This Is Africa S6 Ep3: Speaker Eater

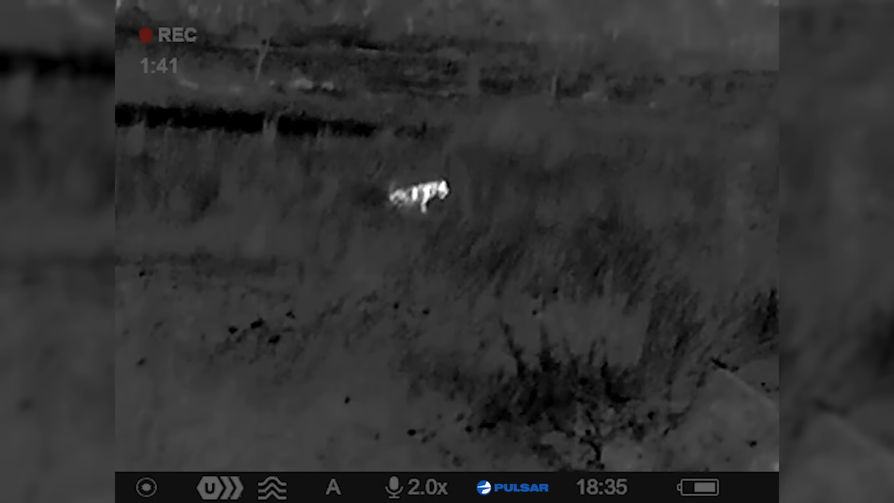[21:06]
Right. He's down. He's down. He's going down, but he's still fashing.
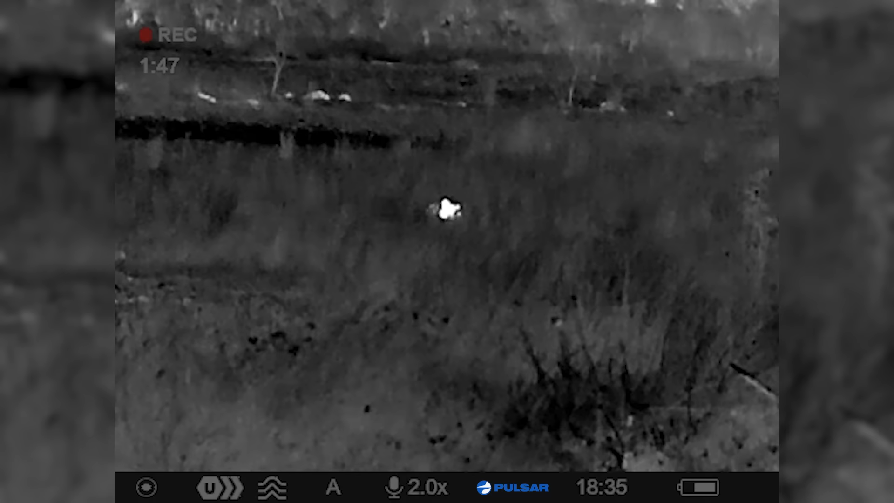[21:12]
Hit him again if you can. Can't see him. Hit him again if you can. Where is it? There. Stay on him, Tim.
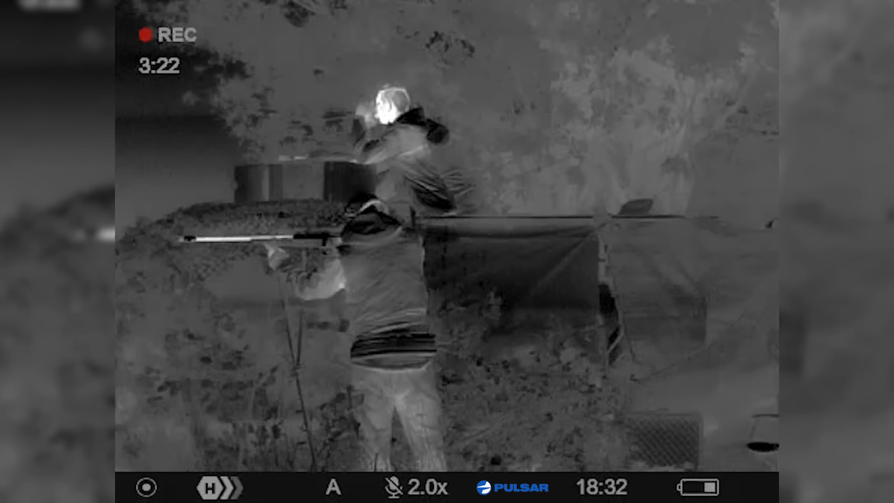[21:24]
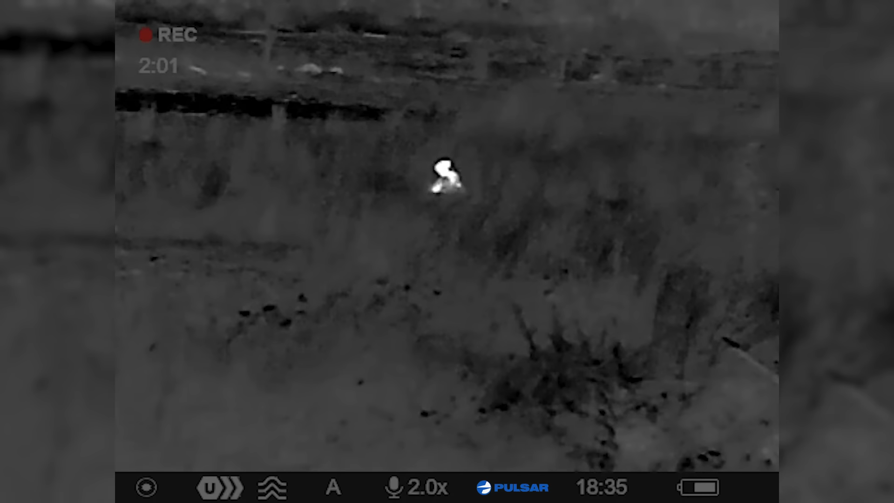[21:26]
Is he standing or not? He's down. He's down. Okay.
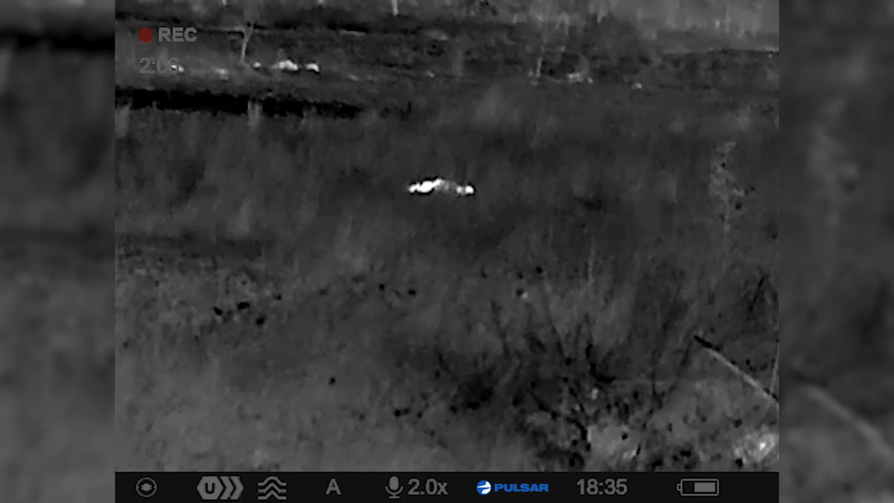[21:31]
He is down.
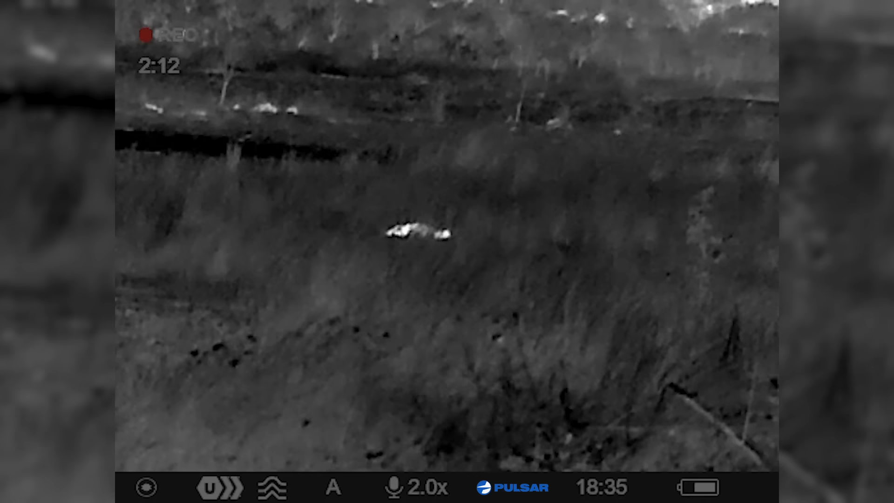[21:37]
I see his eyes. The other one's far right. Oh, far. Far right.
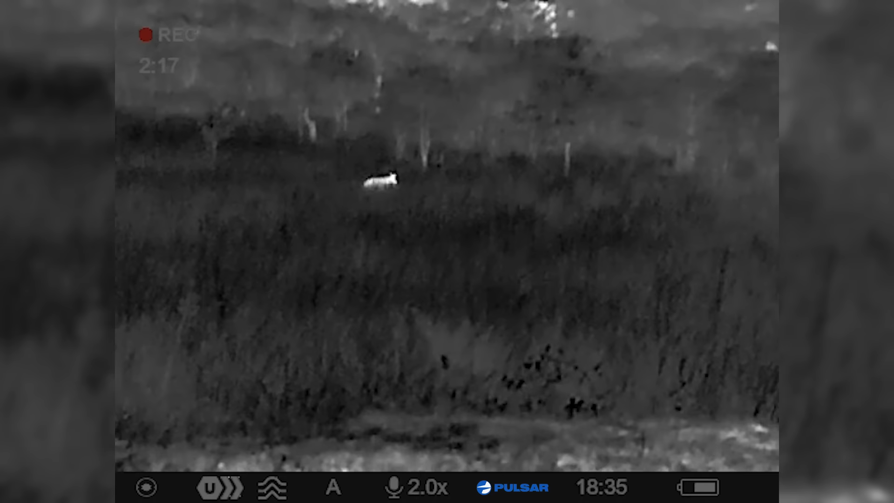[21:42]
Is this, you got the scanner? Yeah, I'm looking. I can see the dead one and this one. Andy, come climb on top. You got a spot, but.
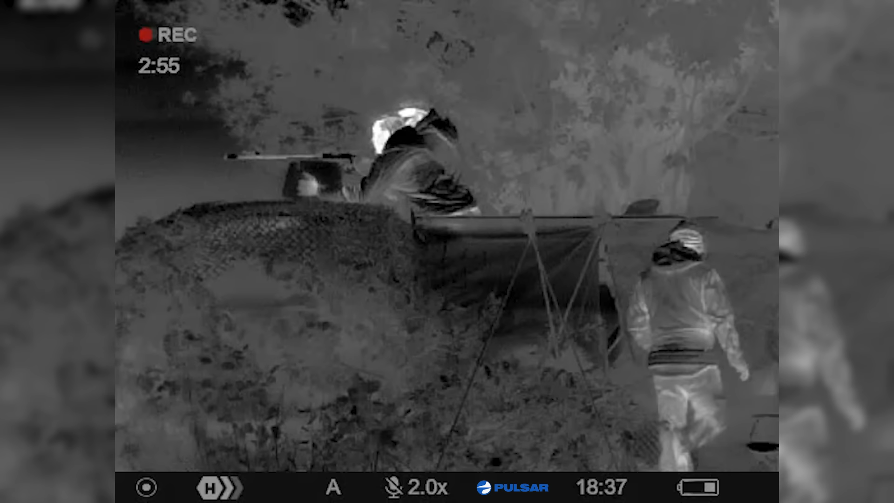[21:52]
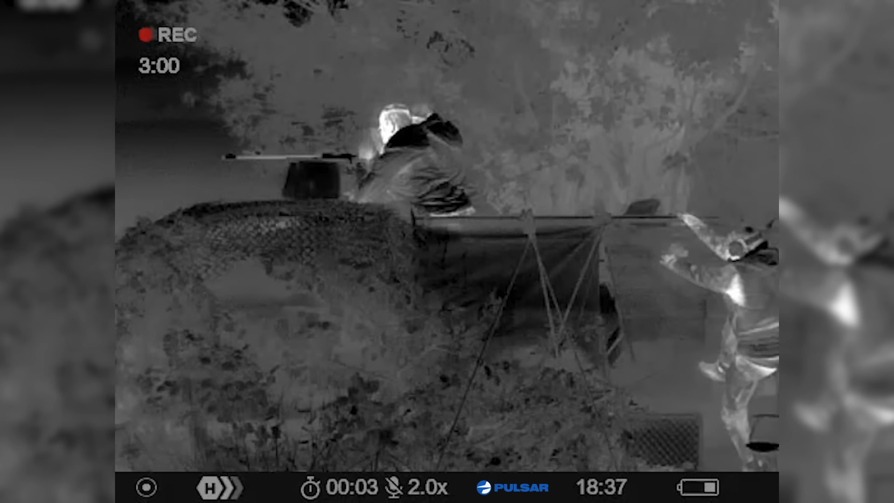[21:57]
Can I use the scanner? Yeah.
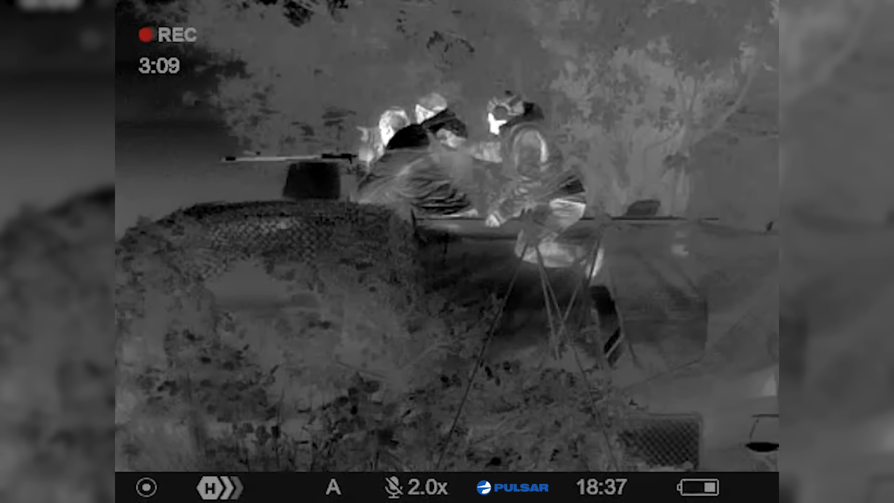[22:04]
Okay. That's him in the grass. How far? On the far right. Over there.
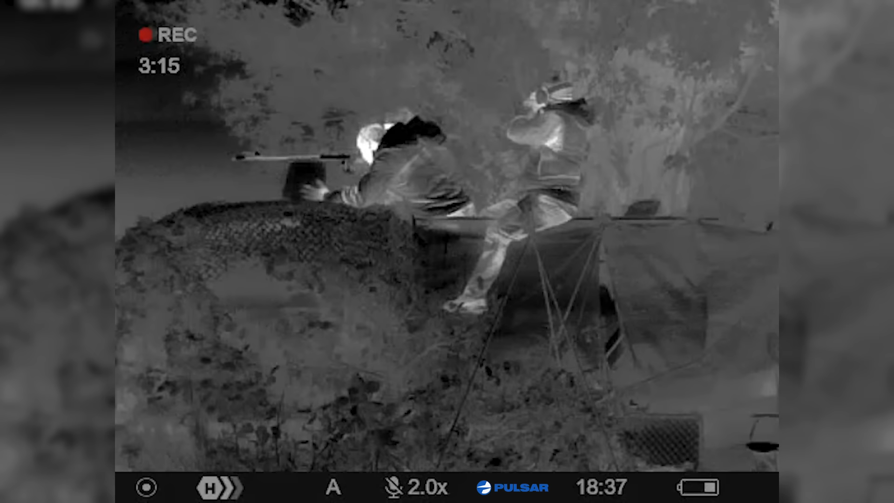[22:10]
Coming in.
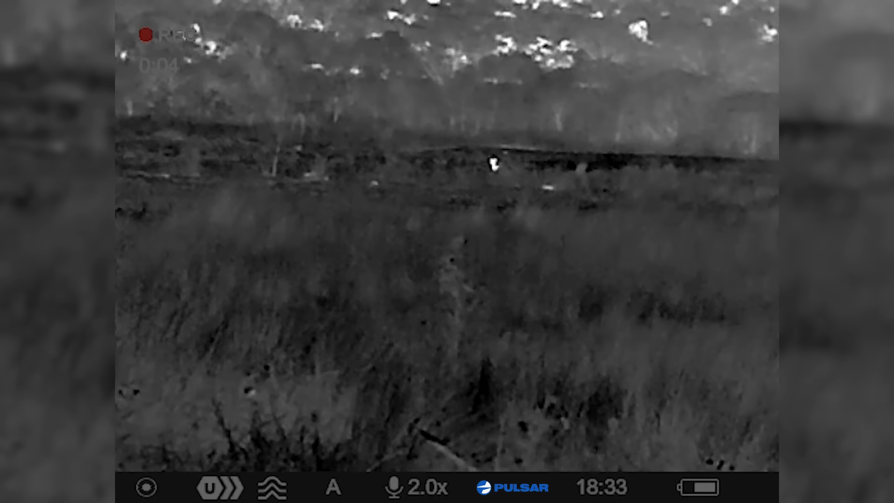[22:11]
They're coming in now. Let them get to the speaker.
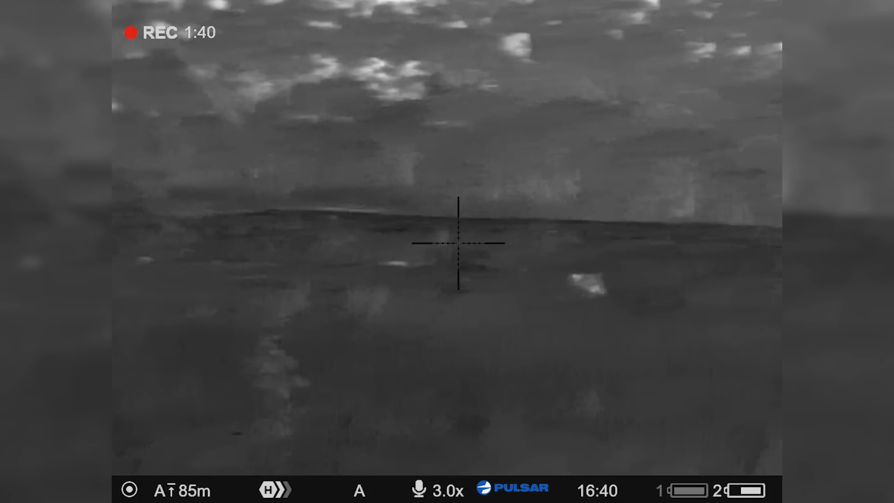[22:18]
They're coming in, coming in, coming in. Yeah. Coming in.
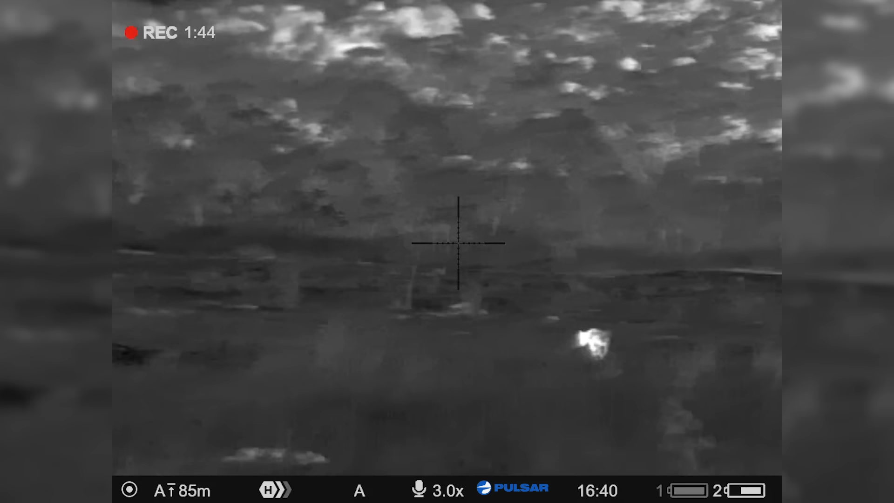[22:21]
Set these off. Make sure you're recording. Yeah.
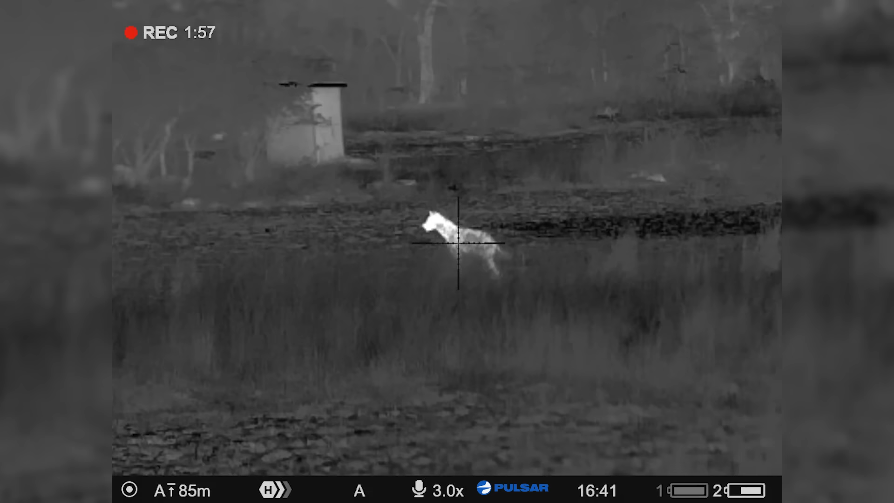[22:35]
Okay, smack the elbow.
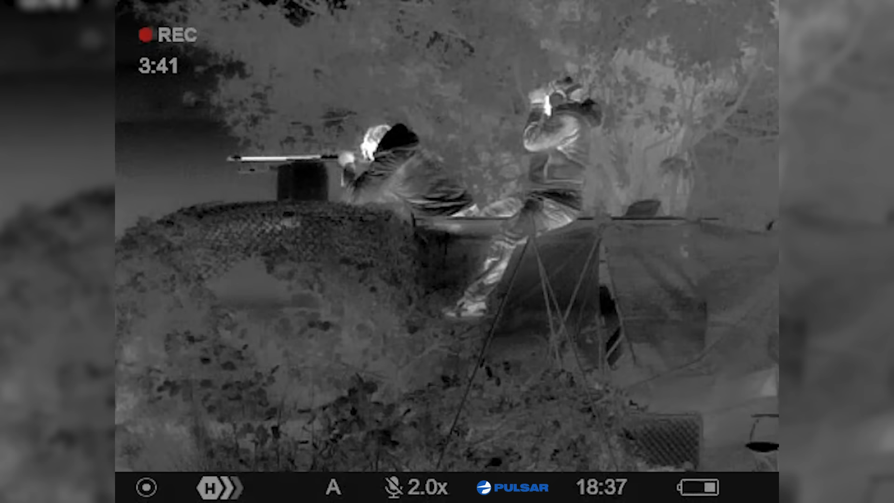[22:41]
Shoot him again. Should I hit him again? Yes.
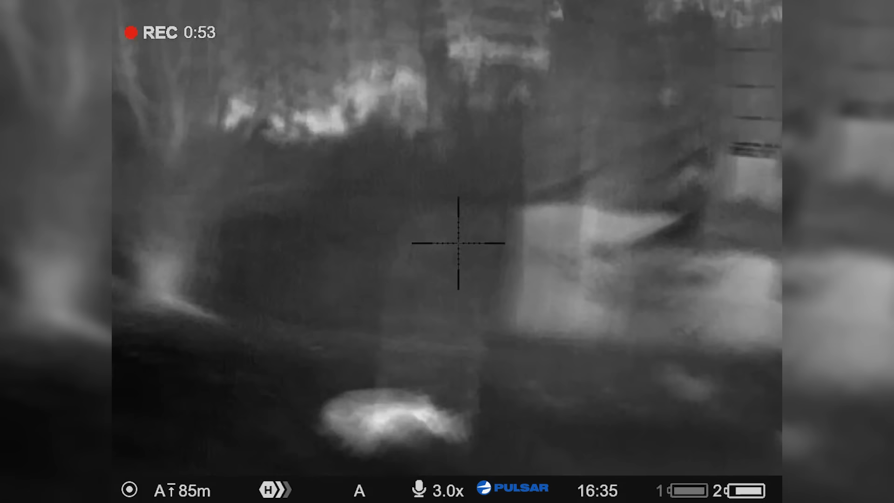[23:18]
And then Steve got a shot on the second one.